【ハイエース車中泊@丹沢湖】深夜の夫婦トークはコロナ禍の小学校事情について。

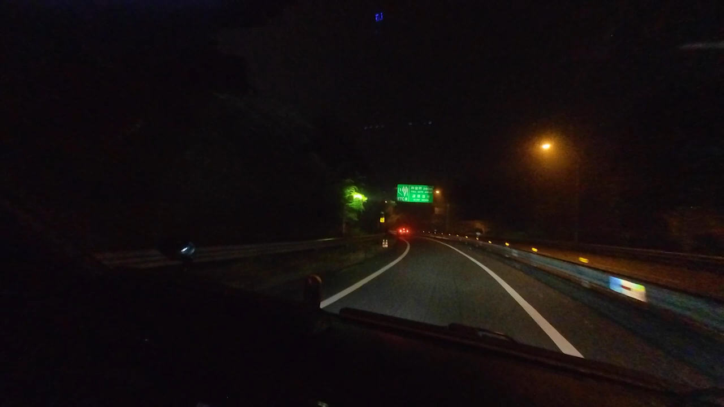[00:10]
よーし、大井松田到着。大井松田、How much? その 他かぶりがいたの。 あ、私ドラムです。 さあ、大井松田って初めて降りたかもしれないね。秦野方面行きましょう。時刻は9時半。キープ安全運転。